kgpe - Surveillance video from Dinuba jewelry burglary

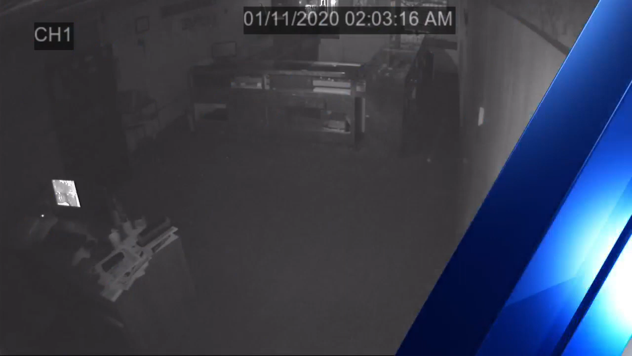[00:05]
We're getting our first look at surveillance video of a burglary at Rivera's Jewelry in downtown Dinuba.
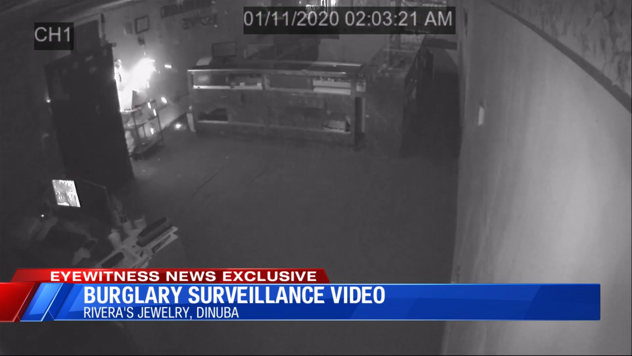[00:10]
More than $100,000 in cash and jewelry was taken from a safe. CBS 47's Angelica Leilani spoke exclusively with the owner's son. And Angelica, he says the burglars knew what they were doing.
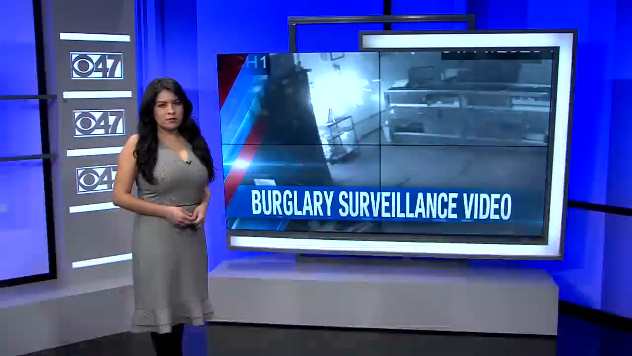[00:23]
Yes, he said that the family is still trying to wrap their heads around how it all went down. This burglary is seriously like a plot of a movie because the burglars took thousands but never even stepped inside. Take a look at this video. On Saturday about 2.03 in the morning, you can see sparks fly inside Rivera's Jewelry Store in downtown Dinuba.
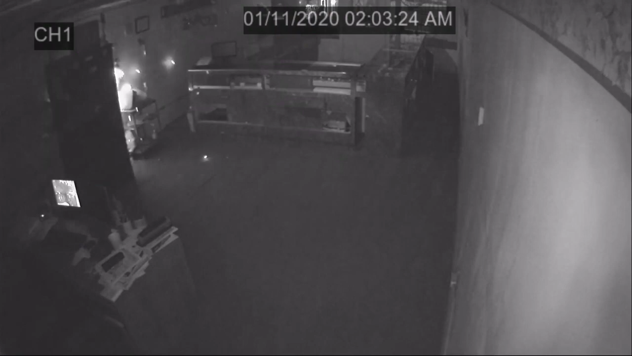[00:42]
Police say someone on the other side of this wall was cutting into this safe, the burglary, straight out of a movie.